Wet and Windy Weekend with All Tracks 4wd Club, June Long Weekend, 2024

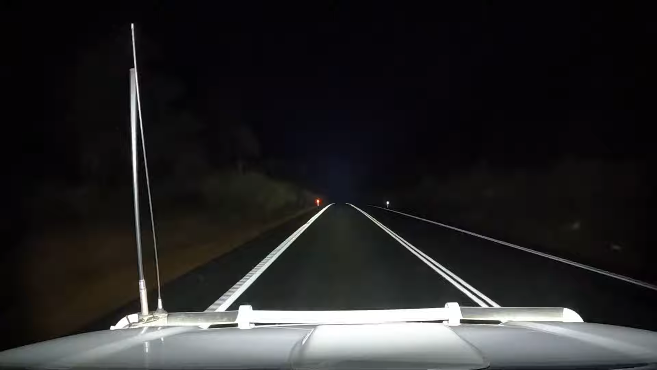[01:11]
Still on track. This is on Sue's Road at the moment. Got about another 15k's to get to the Brockman Highway. ETA there is still about 8 o'clock. Otherwise travelling well. This part of Sue's Road, it's actually been quite dry. In spots, there's quite a few showers while we're on the Busso Highway,
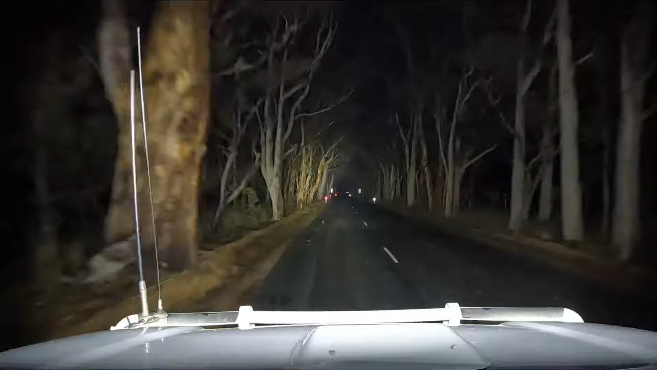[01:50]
Almost there, not far from the house now. Just a couple more kilometres away. Alright, at the property now. Have got a fire going over there. Very quickly set my camp trailer up.